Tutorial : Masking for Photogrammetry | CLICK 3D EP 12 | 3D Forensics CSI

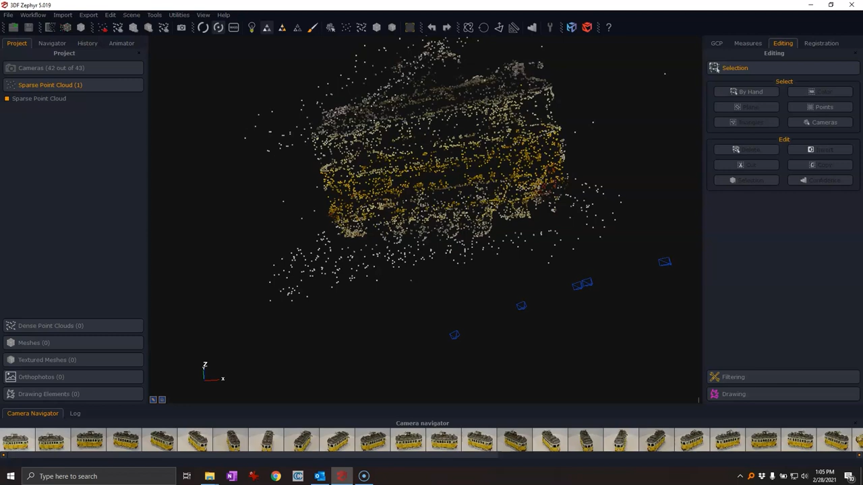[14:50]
I've got the base of the turntable, but I also have it on the top here. And because the, you know, again, let me go back upside down. All right. When it was upside down, it was kind of sitting on an angle. So you can see how the turntable is being reconstructed here as well. So that's a good sign. That's a good start. That means that I've got something that I can use. Now I'm not going to save this because I know that it works here. So what I'm going to do is just restart a new project and then
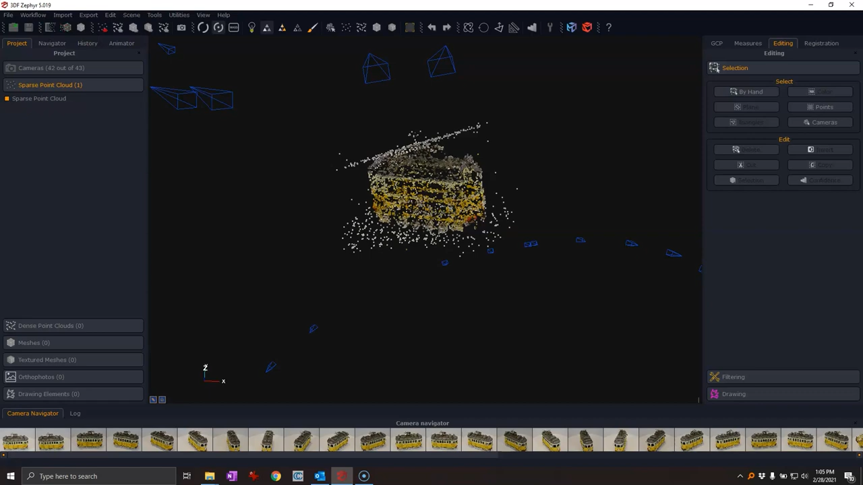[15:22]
start the masking and I'll show you some different things there. So let's switch over. So when it comes to masking, there are three basic ways that you can do this.
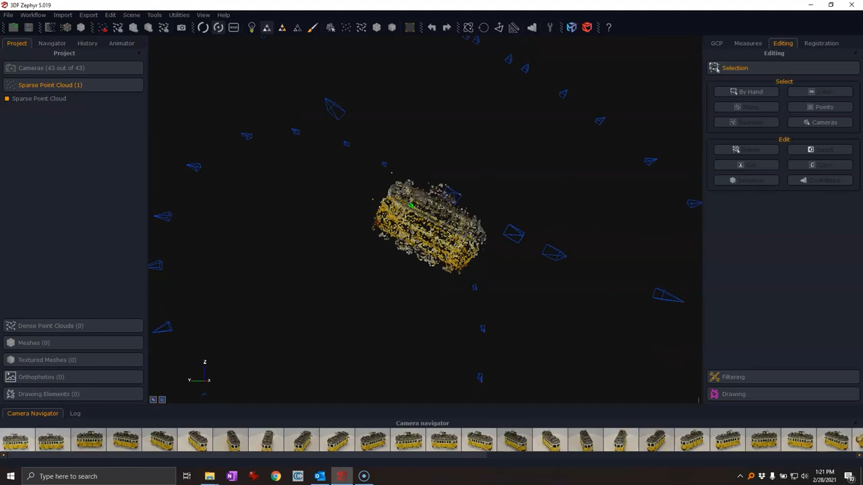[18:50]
It's just gotten rid of it all. So that's not too bad. So what I'm going to do is I'm just going to continue on, and I'm going to create a deep or a